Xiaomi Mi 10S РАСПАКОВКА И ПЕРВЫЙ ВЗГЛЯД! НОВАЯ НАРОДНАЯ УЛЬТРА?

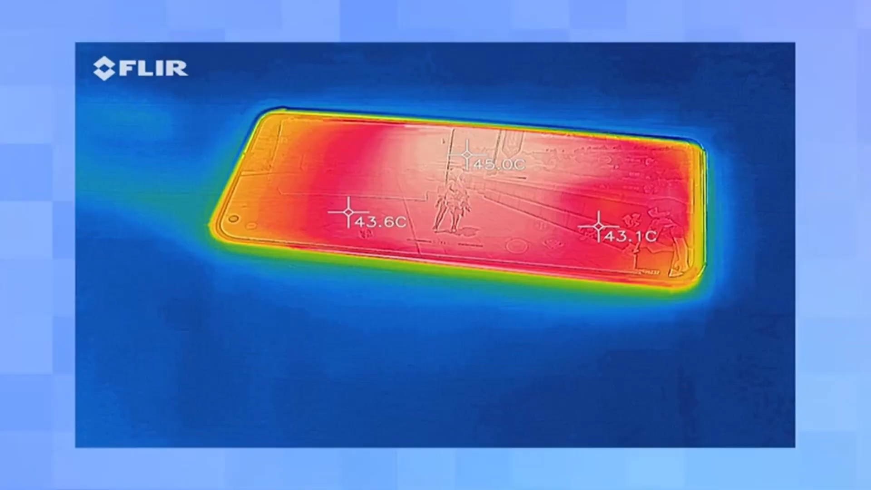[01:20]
В среднем температура корпуса после получаса игры около 40 градусов, но тепло распределяется по всему корпусу.